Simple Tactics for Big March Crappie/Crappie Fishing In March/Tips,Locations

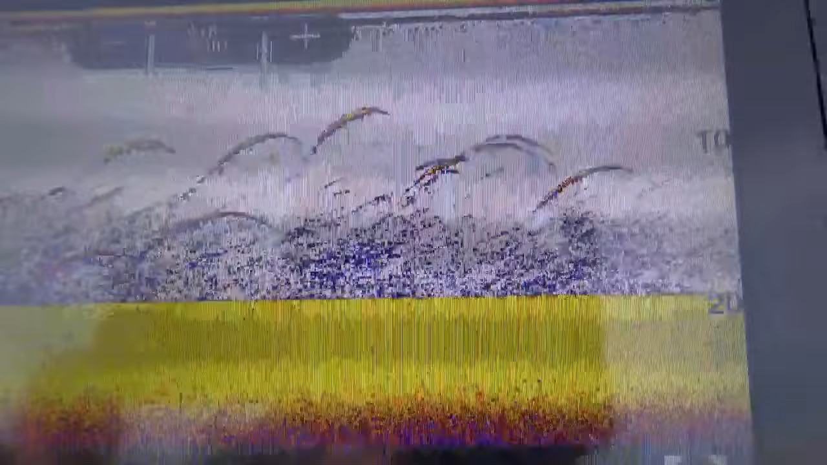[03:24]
You can see those are suspended Crappie. Right there. And we're in 19 feet of water.
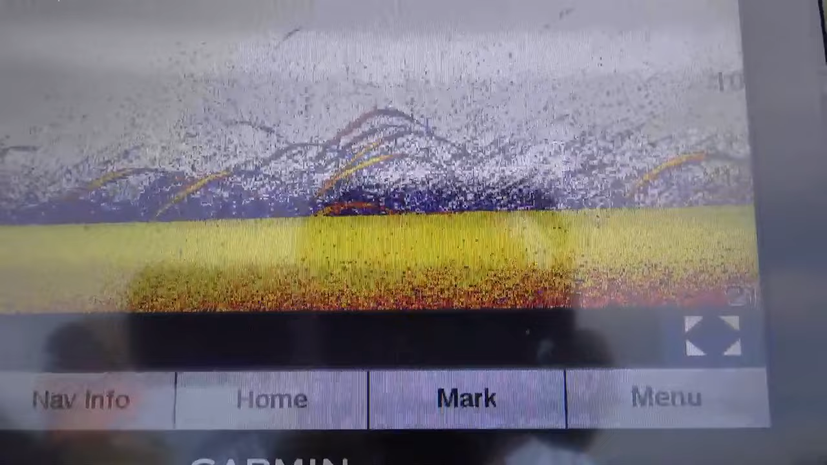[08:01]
See those crappies suspended there? Along the bottom, just off the bottom. Those are for crappies.